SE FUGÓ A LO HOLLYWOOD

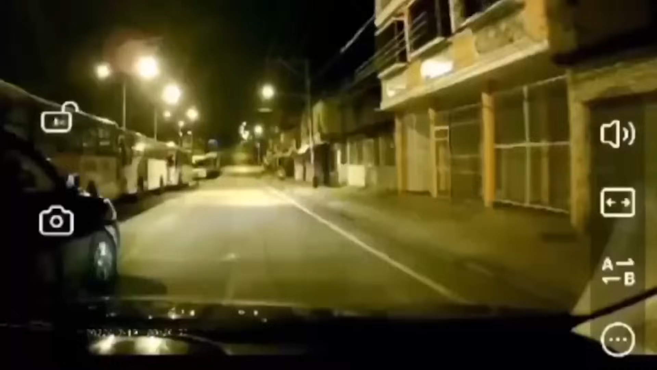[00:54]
casa en la cooperativa Juan Montalvo y de pronto un vehículo se le presenta al caballero y este,